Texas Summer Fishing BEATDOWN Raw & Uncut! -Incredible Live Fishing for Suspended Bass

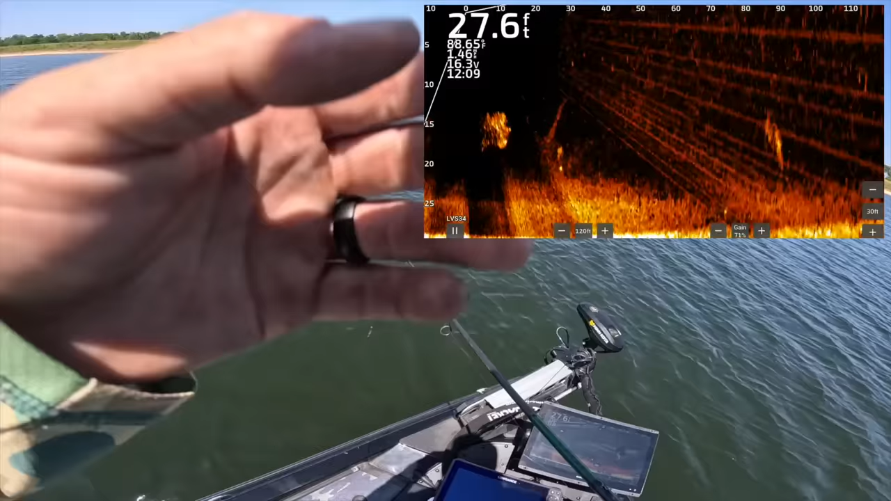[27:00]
On screen: depth 27.6 ft, water 88.65°F
I can't cast or catch fish. It's going great. There's a better one there at 60 feet. Oh, his buddies are gonna get to it first though.
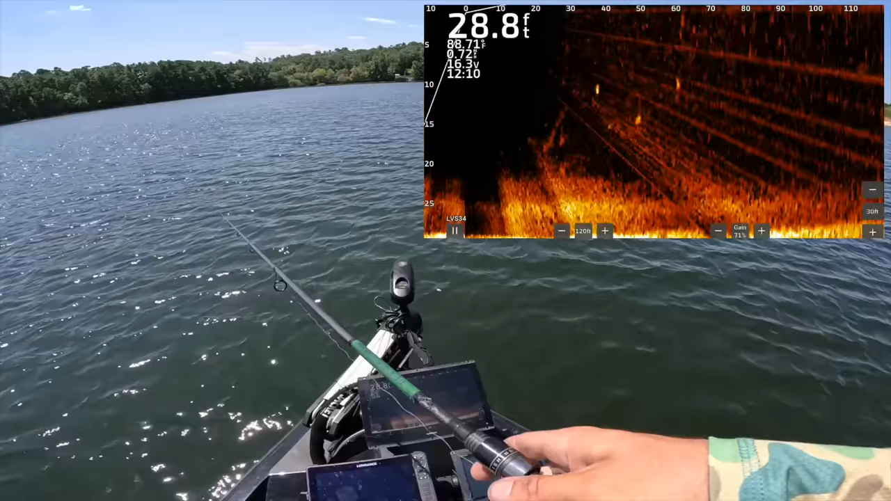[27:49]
On screen: depth 28.8 ft
And he's gone. Fish out there at 50 feet, 45, he's right behind my bait. He's not gonna do it, I don't think. So I'm gonna drop it down to this dude who looks bigger. He apparently didn't see it.
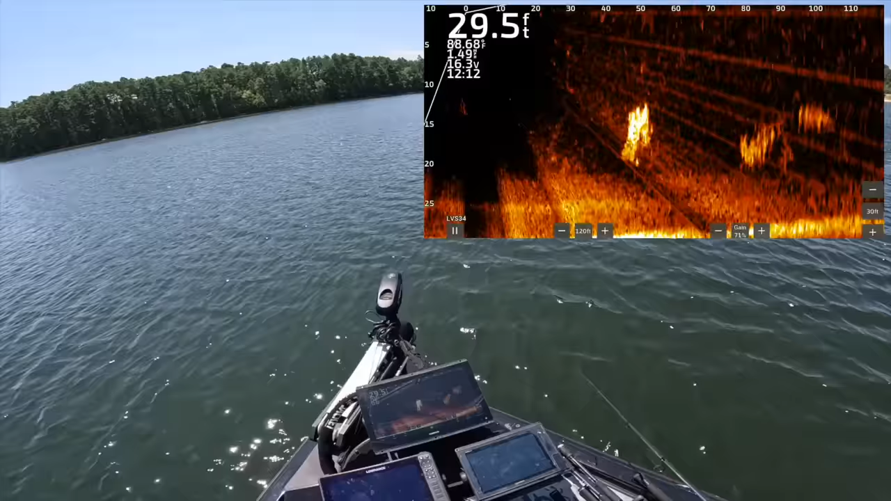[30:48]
On screen: depth 29.5 ft
little guys. Starting to get over here away from as many fish. Maybe we'll kind of start to get into some better ones. There's a giant bait ball right there. I saw a couple, there's one underneath it. There's a school of them out there. Look at that school.
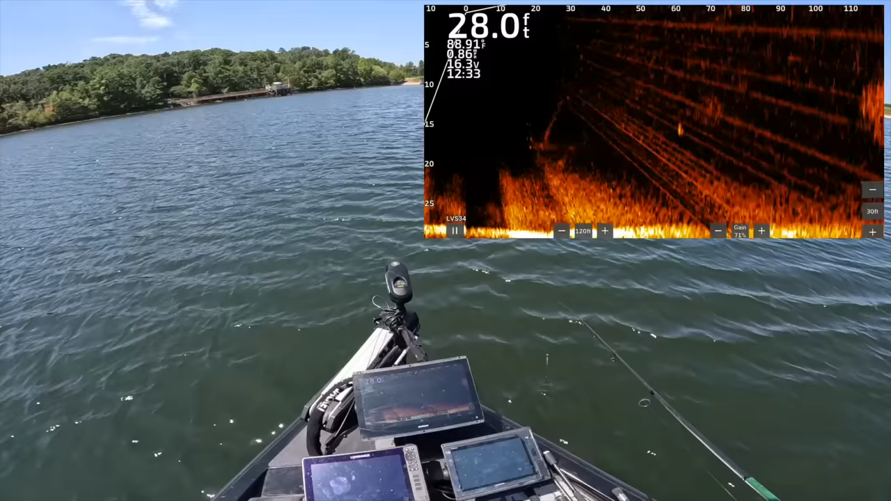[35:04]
On screen: depth 28.0 ft
I'm starting to want to get only big ones. 55, 60 feet out, that's a bigger. I'm not gonna say it's like a 27 pound or anything, but it's at least 18. I'm just kidding. Let's see what he thinks though. There's my cricket. Cricket missed him. Cricket missed. He's now turned from us, so it's hard to tell. That's gonna go to him.
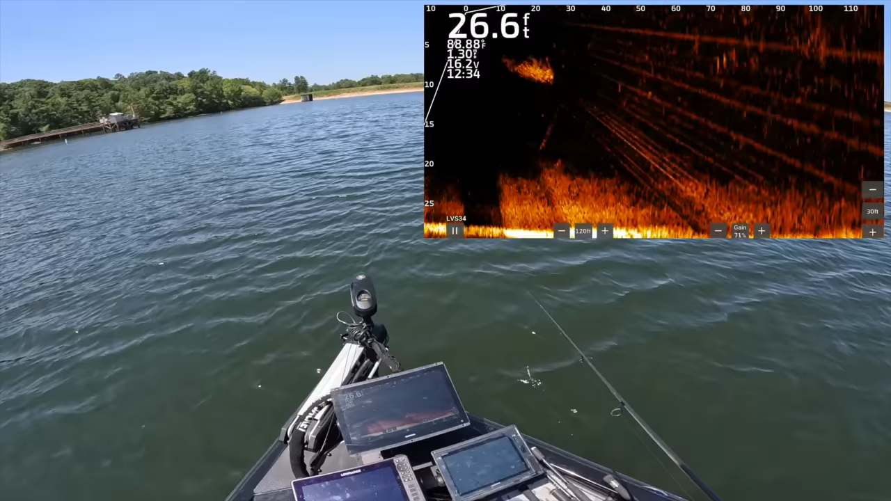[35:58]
On screen: depth 26.6 ft
Might not be a group of bigs, but it is a big group. Mm-hmm. Here comes some of this nonsense. You guys see them all up there on the surface, isn't that crazy?
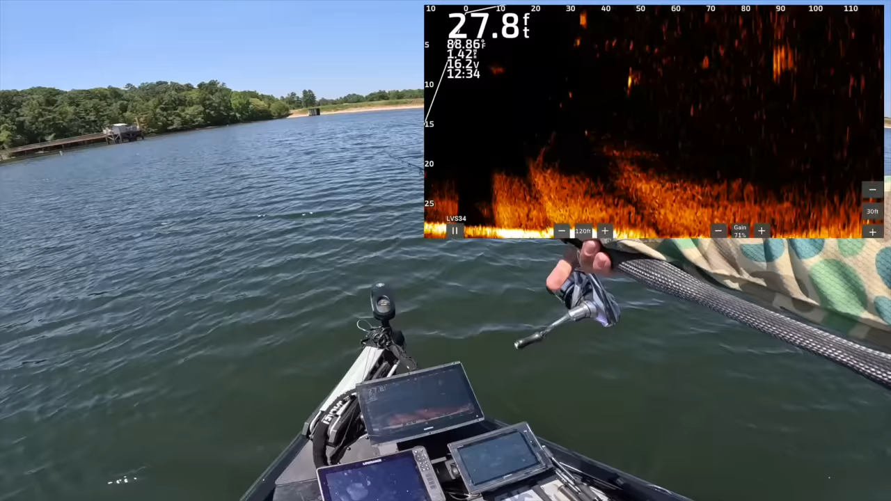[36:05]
On screen: depth 27.8 ft
Probably better cast to them, stop talking. Yeah, eat my cricket. Eat my cricket there, 20 feet. Got it. Goes my cricket. Goes my cricket. Another one.
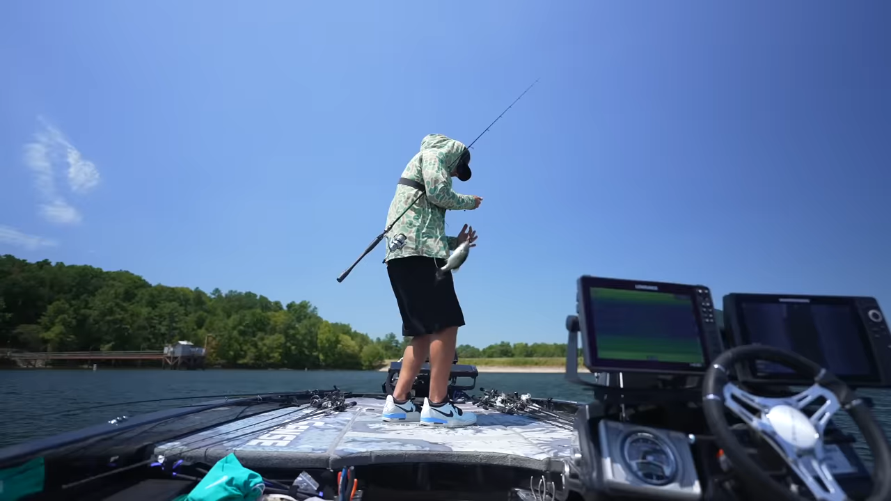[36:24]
Ow, ow. My cricket fell off and I want to get it before it sunk.
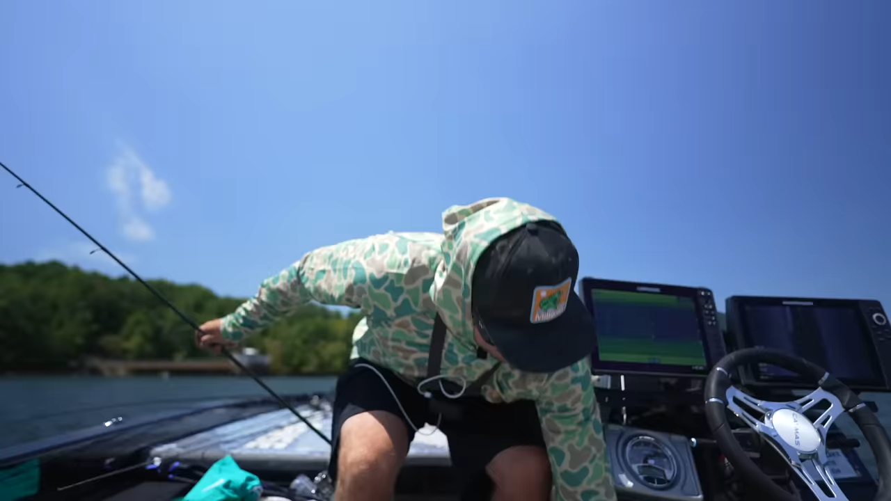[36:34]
He's smaller than my cricket.
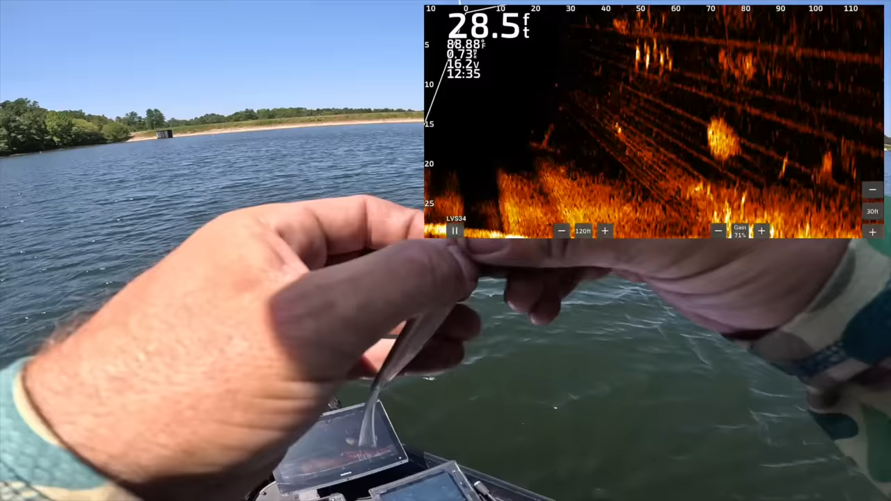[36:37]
On screen: depth 28.5 ft
Bait is destroyed. Let's try a little chopper guy. A little homemade variety. They pretty well just laughed at it. That's good. A couple followers.
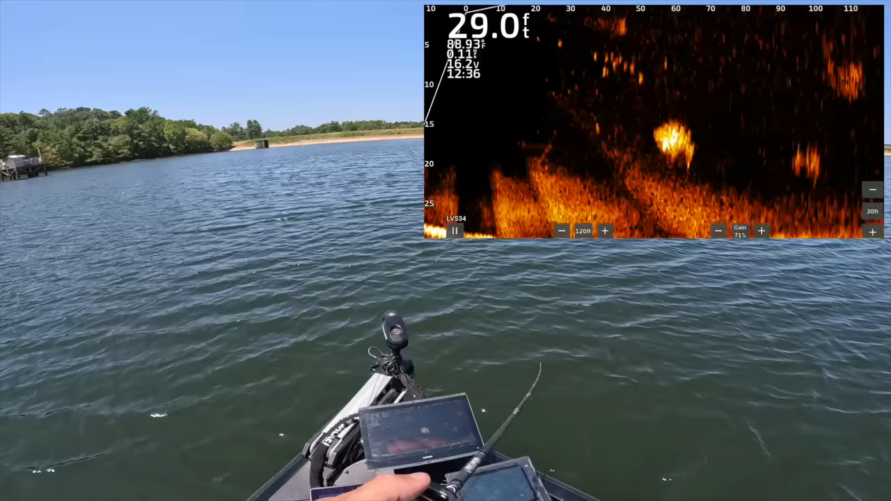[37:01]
On screen: depth 29.0 ft
Wow.
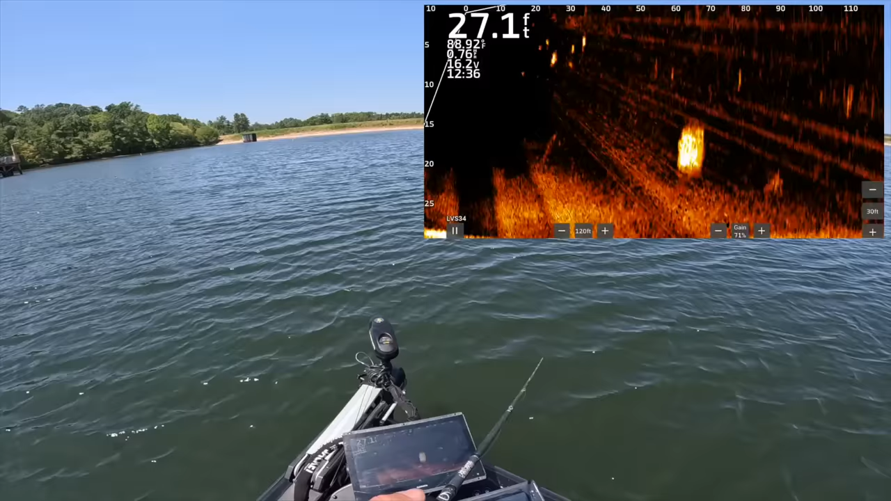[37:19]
On screen: depth 27.1 ft
Just biggins everywhere out there. Look at that. Not biggins maybe, but big group. Look at that school of them out there. My goodness. Missed them, of course, because I'm terrible at casting today. What rod? Oh, it's my light rod. That's why.
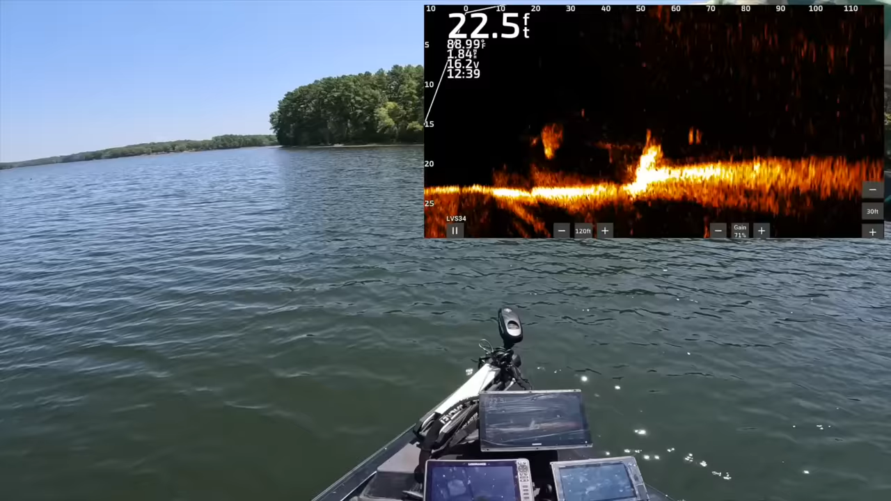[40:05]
On screen: depth 22.5 ft
No. Oh, it is a fish.